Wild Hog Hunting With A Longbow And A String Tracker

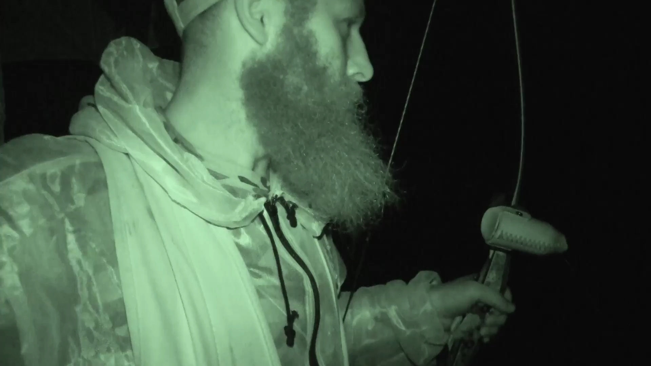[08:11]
thought I hit it. I felt the string running, but I think I had to pass through.
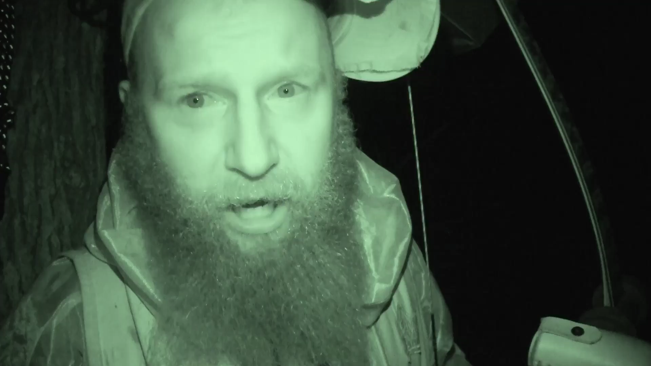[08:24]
But I could see my arrow down there, but it's so damn dark I can't tell. So I'm gonna have to get down and check my arrow and see what the hell's going on. But I don't know if I missed or not. I can't tell. I have no clue.